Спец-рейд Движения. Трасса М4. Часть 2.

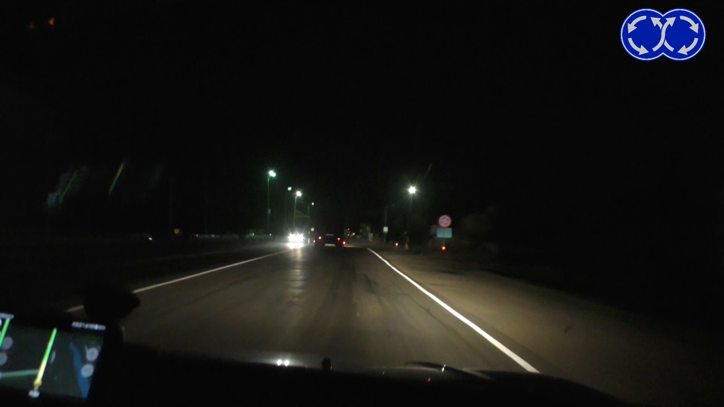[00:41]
И где-то здесь прячутся гаишники А вот гаишники Ну вот они полицейские Спасибо,
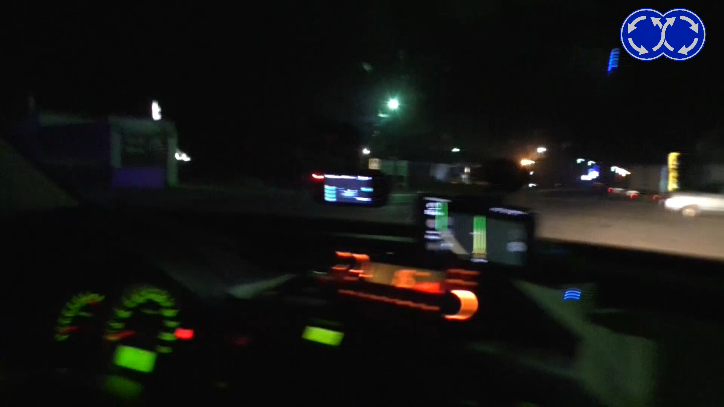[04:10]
Вон еще один какой-то выходит Подержи Что там?
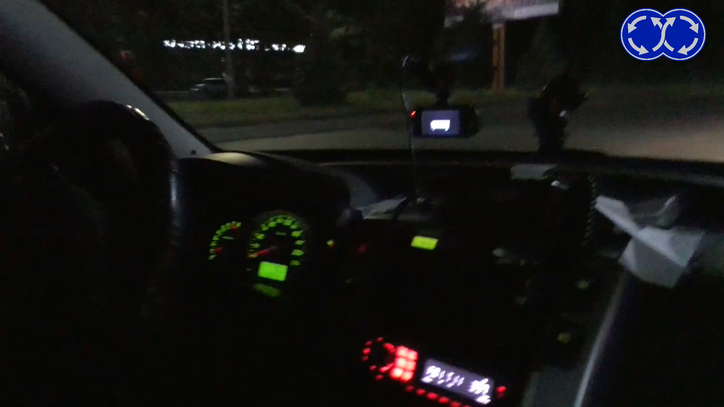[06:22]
А вот И фура Нужно Подъезжать Неожиданно Нас остановил Сотрудник ДПС